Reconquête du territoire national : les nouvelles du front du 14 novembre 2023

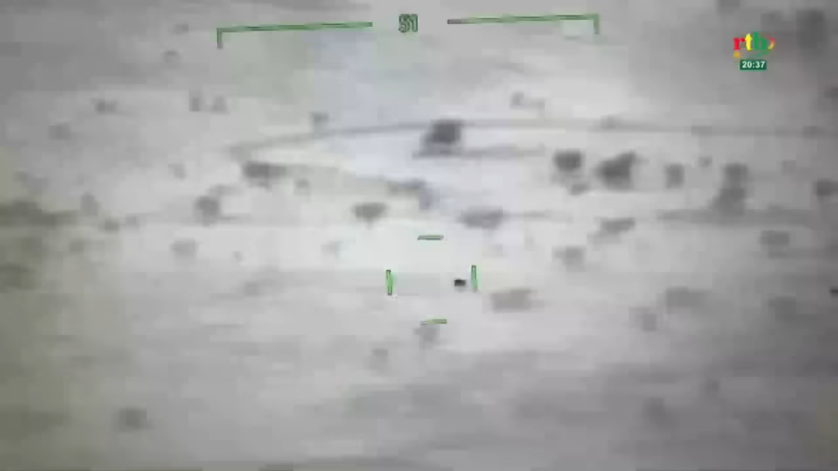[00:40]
Hier nuit sur la base de renseignements, les recherches ont permis de détecter un regroupement terroriste à Touka.
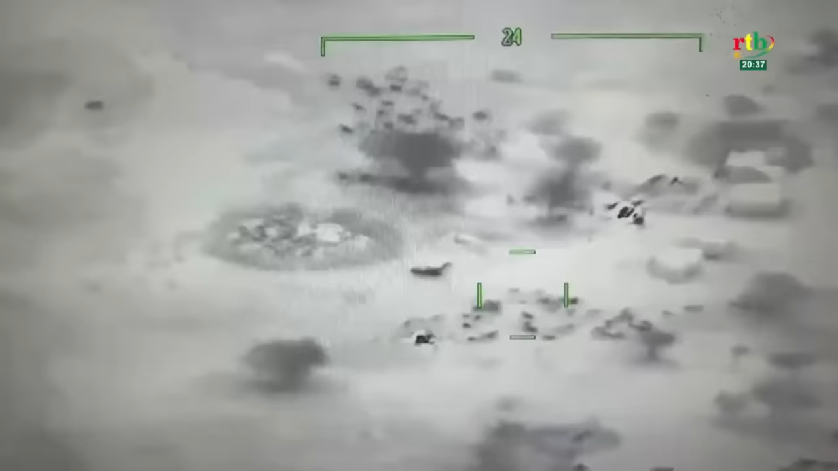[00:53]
Venus par Binôme, ils se sont retrouvés à plusieurs pour éventuellement planifier une attaque. Ils sont verrouillés et frappés efficacement.